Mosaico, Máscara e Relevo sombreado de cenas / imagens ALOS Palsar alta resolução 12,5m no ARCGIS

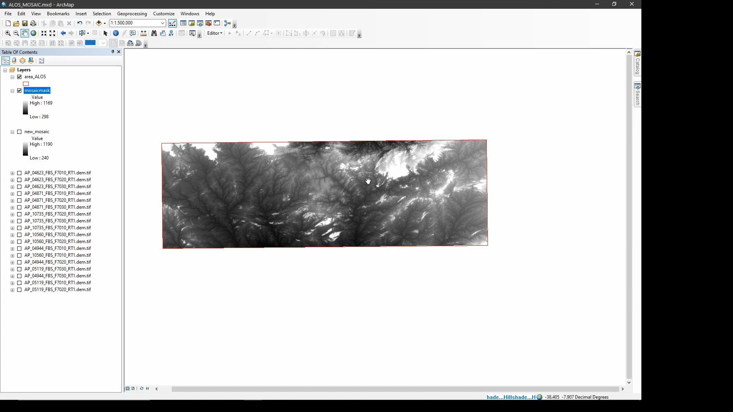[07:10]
Fazer uma análise morfo estrutural. Gerar outros produtos. Aqui, ó. Ele está processando. Demona um pouquinho. Pronto.
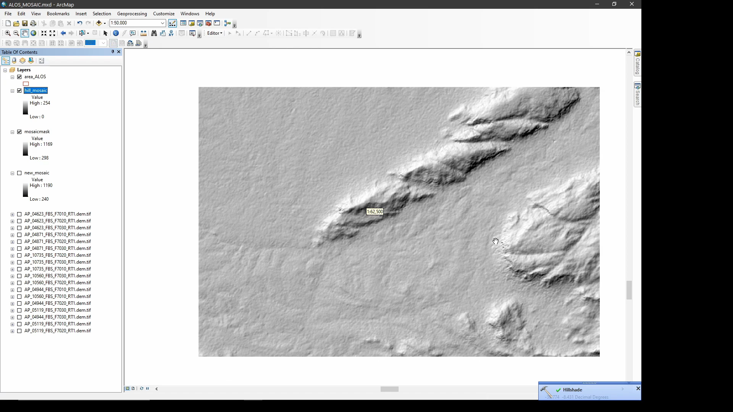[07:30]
Gerou o produto, né? Dá um zoom aqui. Deixa eu ligar. A área não tem uma diferença de relevo muito grande. Mas, a gente pode fazer uma série de tratamentos que realça. Fazer um deles aqui, só para a gente ver. Tem uma bacia aqui, né? Dá para ver. O tabuleiro.
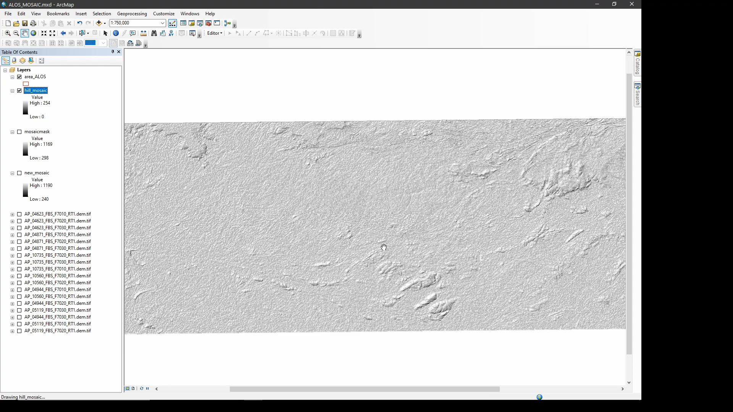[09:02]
Vamos ver. Esse ele vai realçar. Tá vendo? Mas, aparentemente, deu um ruído que não é muito interessante. Deixa eu ver. Né?
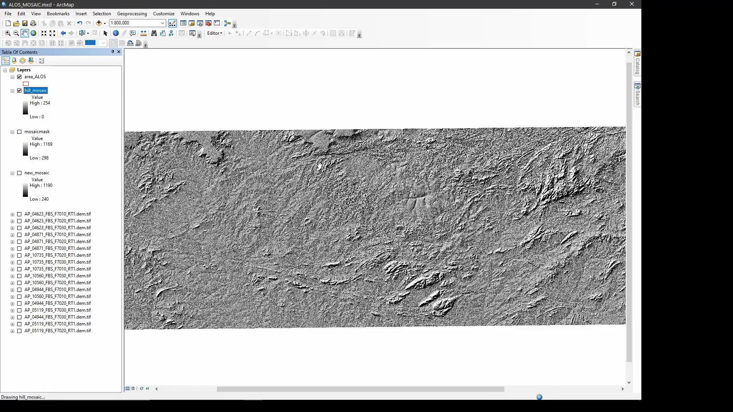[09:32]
Então, dependendo da escala que eu for trabalhar agora, eu já consigo traçar os lineamentos.
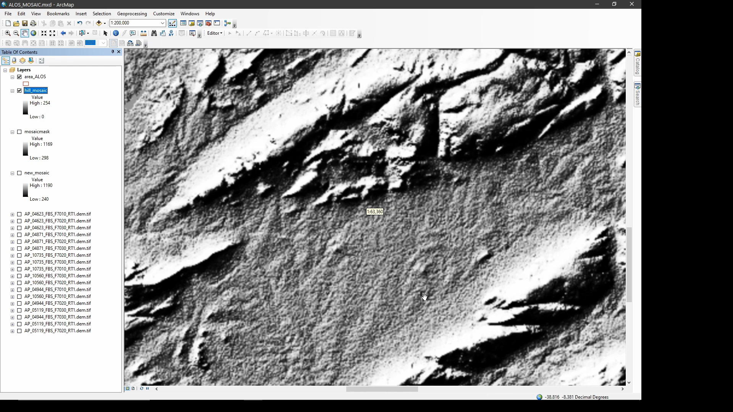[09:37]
Escalam para 100 mil aqui. Olha aí. Tá vendo?
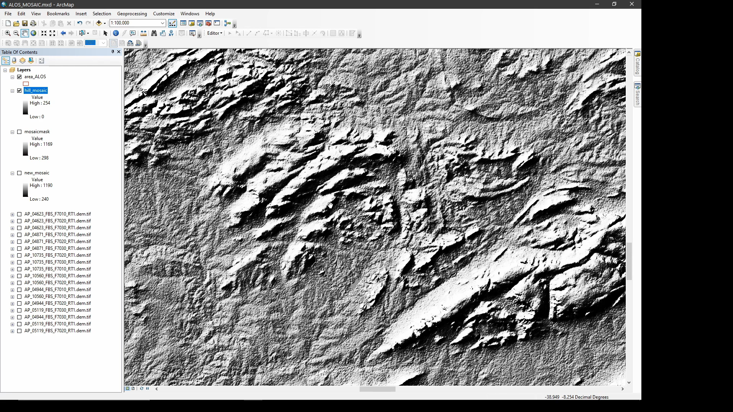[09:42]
Fraturas. Dá para traçar lineamento. Tem dobra. Vamos ver. Ó. Chevron. Que lindo aqui. Beleza, pessoal. Então, é isso aí.